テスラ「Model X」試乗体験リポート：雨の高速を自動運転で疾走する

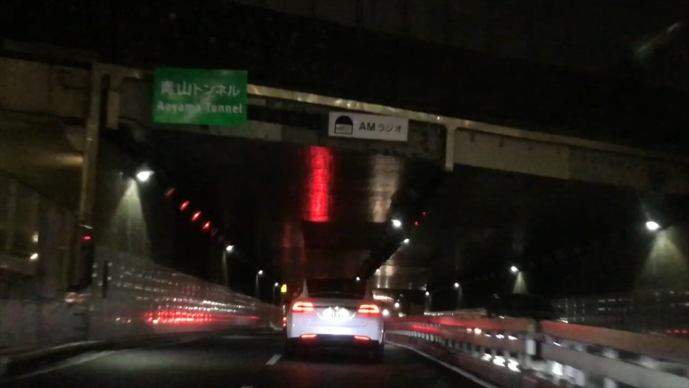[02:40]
テスラといえば電気自動車ですし、あと自動運転なんですけれども、
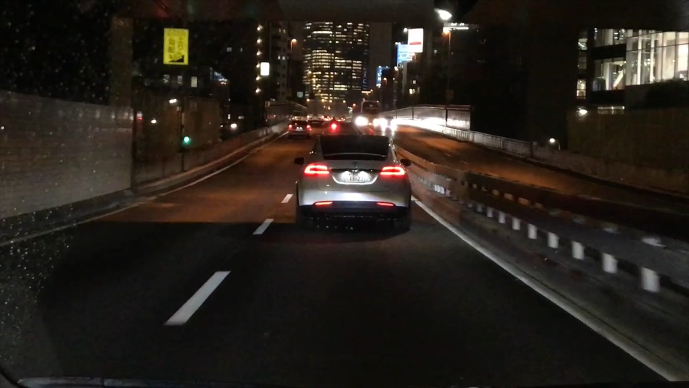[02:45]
このモデルXには完全自動運転対応のソフトウェアが搭載されています。8台のサラウンドカメラ、250m先まで見通す超音波センサーで、2台先の自動車まで見通しています。この日はかなり激しい雨だったんですけれども、ちゃんとね、ここで見るように首都高のラインを認識して、自動でハンドリングをしてオートクルーズをしています。